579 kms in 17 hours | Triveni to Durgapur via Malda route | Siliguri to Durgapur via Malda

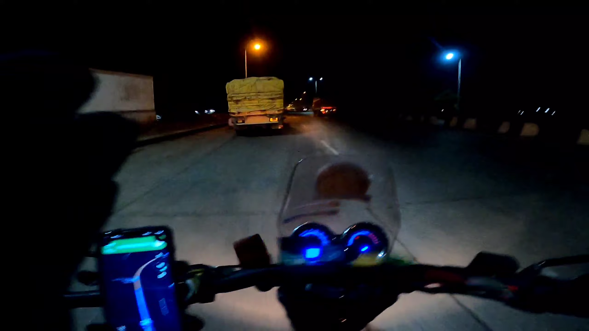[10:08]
इसके पहले तो मैं बस से आया हूँ, होप कि वहाँ पे ज़्यादा जाम ना हो।
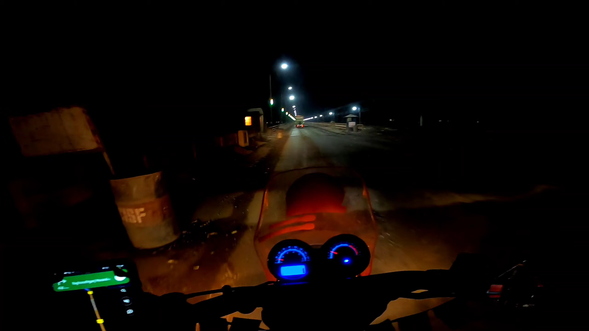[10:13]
तो ये आ गए हम लोग फरक का ब्रिज।
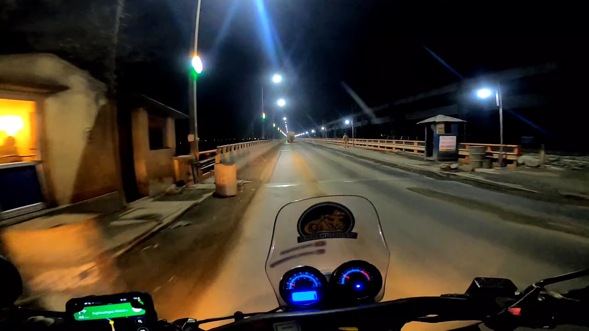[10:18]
फिलहाल यहाँ का माहौल तो काफ़ी ठंडा लग रहा है, आई मीन जैम ज़्यादा नहीं है ना जी।
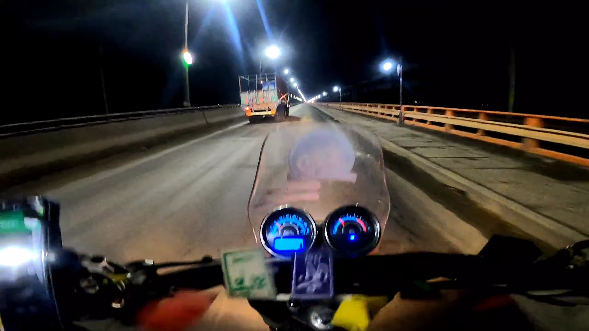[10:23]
ना बिल्कुल भी जैम नहीं है, शायद ब्रिज काफ़ी बड़ा है तो अभी से खुश नहीं होऊंगा। सो फाइनली फरक का ब्रिज होता है ख़त्म।
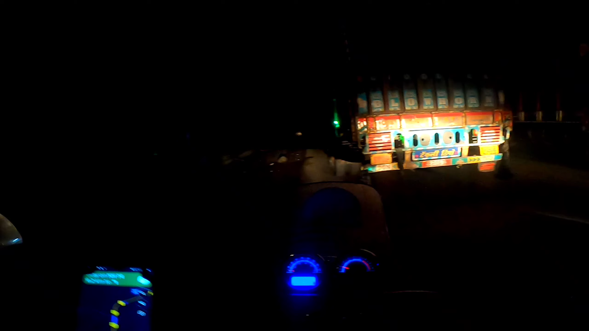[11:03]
बस रूट लेके मैं थोड़ा कंफ्यूज हो गया था कि क्या करूँ, बोलपुर होके जाऊँ, कहाँ से जाऊँ। तो अभी दिमाग में आ गया है कि हाँ बोलपुर होके ही जाऊँगा,
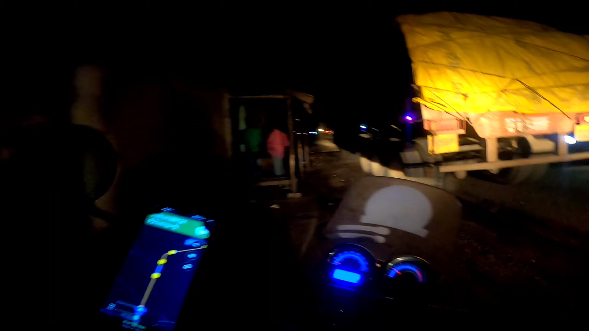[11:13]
बोलपुर होके सीधा दार्जिलिंग मोड़, क्योंकि रिस्क नहीं लेना मुझे उधर के रास्ते पे। और भूख भी बहुत ज़ोर की लगी है तो दार्जिलिंग मोड़ ही जाऊँगा, वहीं पे जाकर डिनर करूँगा। यहाँ भी ढाबा है लेकिन यहाँ पे खाऊँगा नहीं,
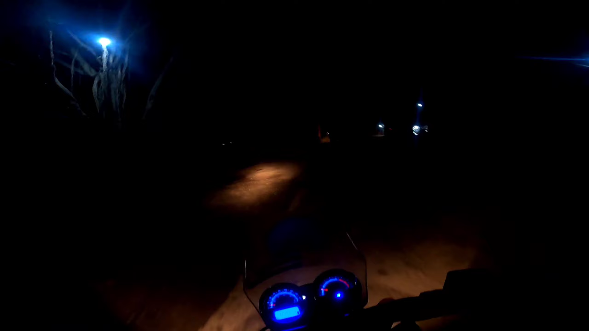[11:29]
एक ही बार मैं दार्जिलिंग मोड़ पे ही जाके खाऊँगा, क्योंकि जितना हो सके ज़्यादा लेट नाइट नहीं करना चाहता मैं।
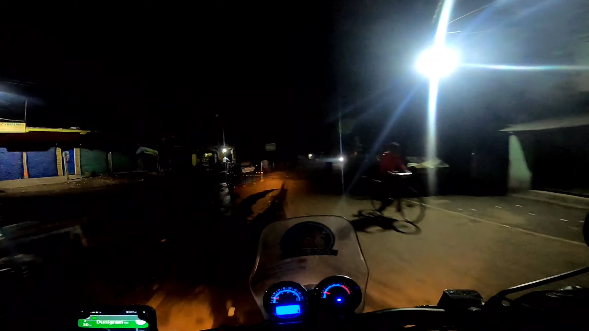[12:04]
या फिर उससे थोड़ा आगे वाला गांव। सो अभी जो मैं रास्ता को एक्सपीरियंस किया ना वो काफ़ी ही ज़्यादा डरावना, मीन्स पूरा खुला जगह, चारों तरफ खेत, डेंस अंधेरा और बीच में मेरी बाइक। सो जब भी मैं कोई रोशनी देख रहा हूँ या फिर कोई बाइक की हेडलाइट या फिर कोई कार, सो मुझे बहुत खुशी हो रही थी।
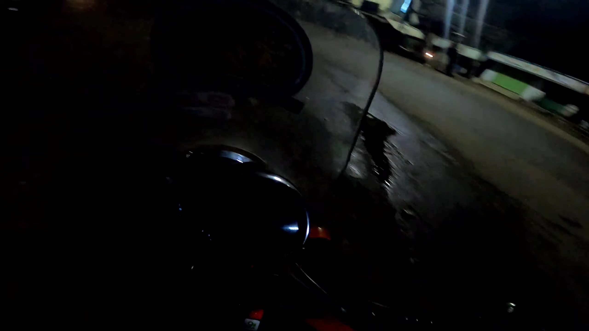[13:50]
सो मैं रामपुर हाट पहुँच चुका हूँ, अभी यहाँ से सीधा है बोलपुर।
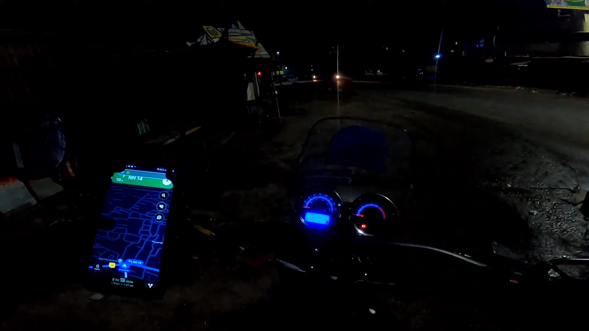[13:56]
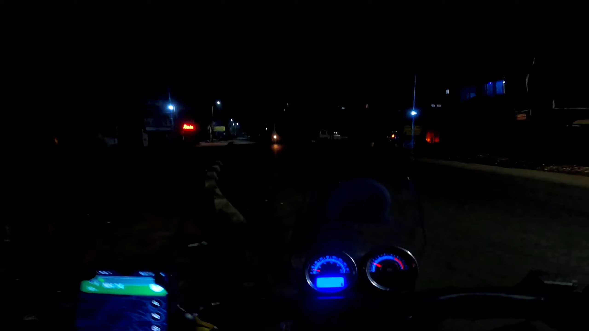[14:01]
तो बोलपुर के लिए चलता हूँ, वहाँ से फिर अलग रूट लेके मैं पानागढ़ निकलूँगा।
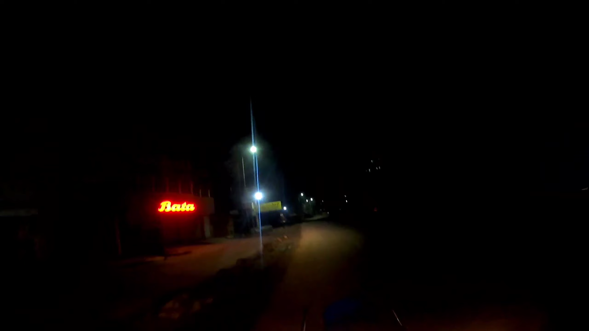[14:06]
पानागढ़ में जाके दार्जिलिंग मोड़ में मस्त खाना खाऊंगा, खाना खा के वहाँ से मैं घर जाऊँगा। सो फाइनली पहुँच गए पानागढ़।